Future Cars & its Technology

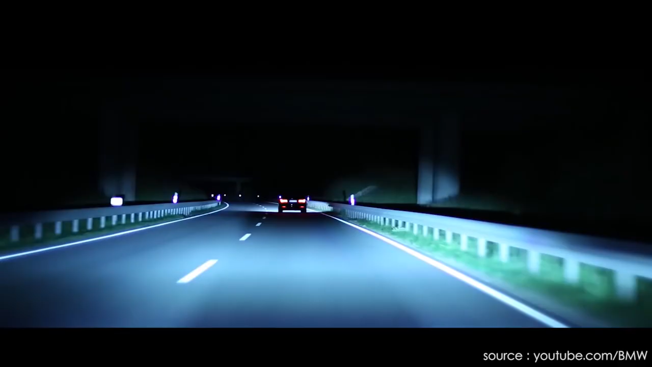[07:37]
These laser headlights throw light up to 650 yards which is twice as far as the conventional high-beam LED headlights.